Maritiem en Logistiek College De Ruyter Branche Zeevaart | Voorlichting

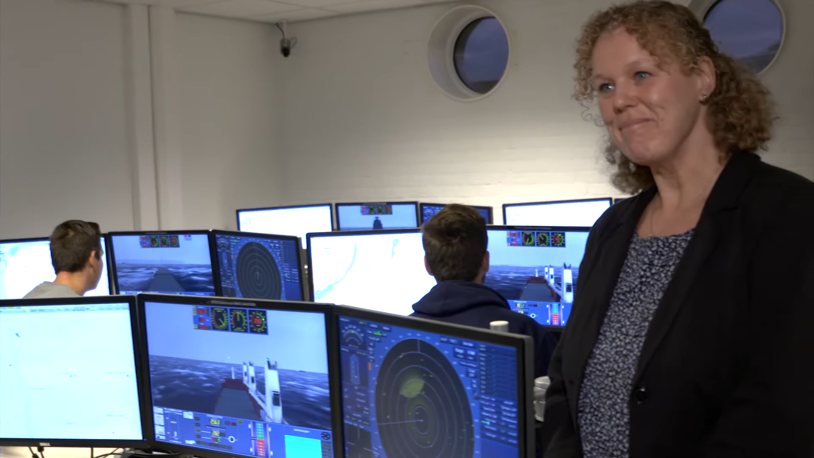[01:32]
Ja, klopt. Wat is dit voor lokaal? Wat gebeurt hier? Dit is de Radar Actus Simulator. En er worden ook MARCOM lessen gegeven, maritieme communicatie. Ik geef hier de praktische kant, zeg maar, van de